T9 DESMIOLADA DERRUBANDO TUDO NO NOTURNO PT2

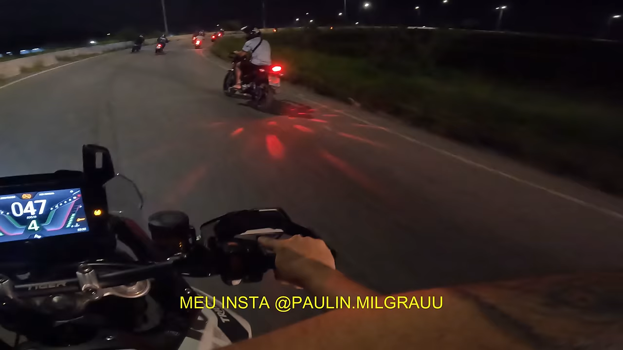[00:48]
Ah, eita! Nossa, mané! Tá bem? Tá bem?
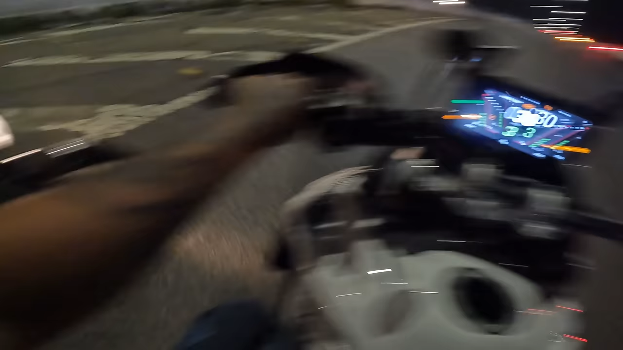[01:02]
Meu Deus do céu! Nossa Senhora! Quase outro acidente!
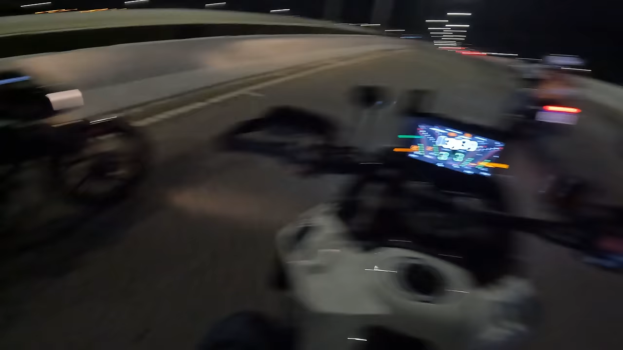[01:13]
Gravou! Deixa eu ver, passa aí! Meu Deus, mano! Os moleques se perdeu na curva! Ui, amor! Eita, meu Deus do céu, Júnior!